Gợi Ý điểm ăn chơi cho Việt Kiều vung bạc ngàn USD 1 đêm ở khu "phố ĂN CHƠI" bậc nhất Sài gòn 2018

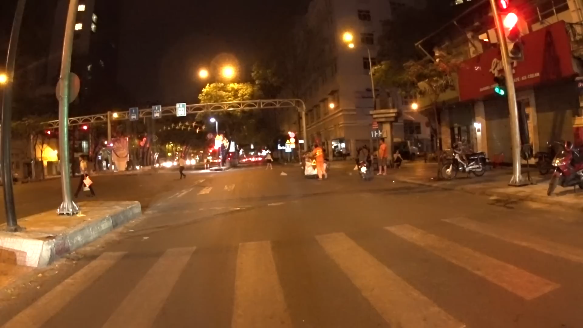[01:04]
Đây chúng ta đang đi trên đường Lê Lợi các bạn.
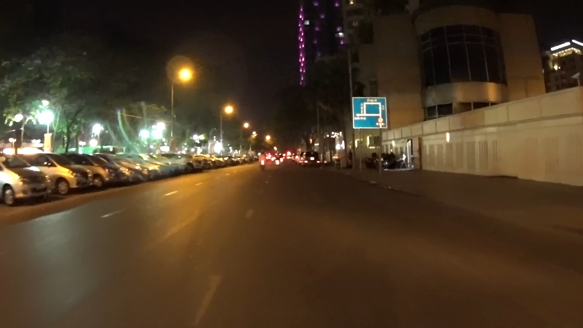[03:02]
Đây là hội hoa xuân Hoa Kiểu, khu công viên 23 tháng 9 đó các bạn.
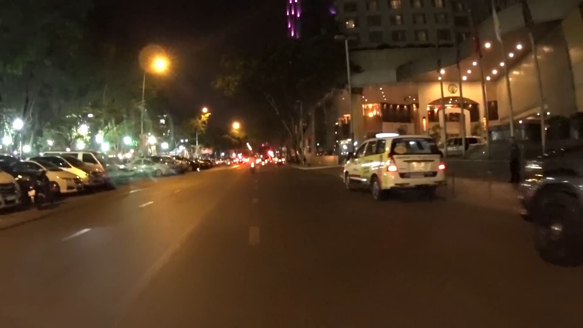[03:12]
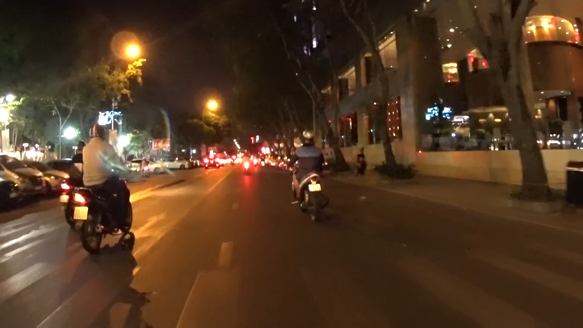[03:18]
Có lẽ ở đây chúng ta sẽ được tới buổi sớm thì sẽ đẹp hơn nữa.
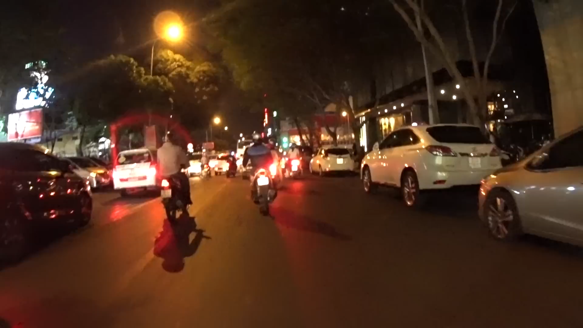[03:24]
Đây họ mang đào về khá là nhiều. Sao lại kẹt xe rồi đây các bạn?
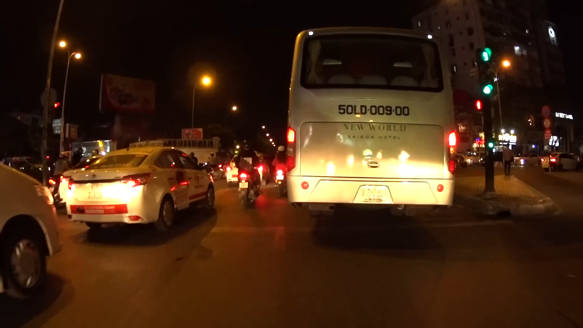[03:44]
Không hiểu sao lại xảy ra mất này.
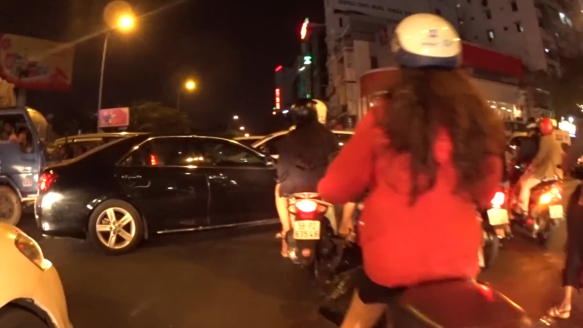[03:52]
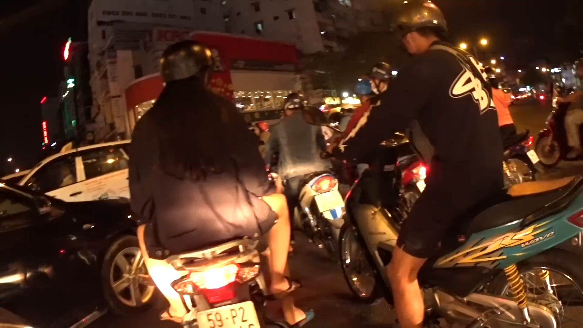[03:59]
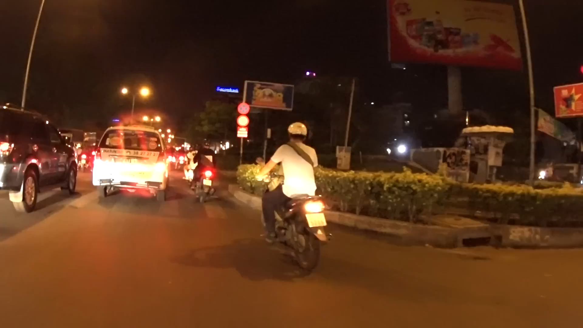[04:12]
Đây chúng ta đi vào đường, đây là Nguyễn Thị Nghĩa các bạn. Mình sẽ đưa các bạn đi qua khu phố Tây của viện.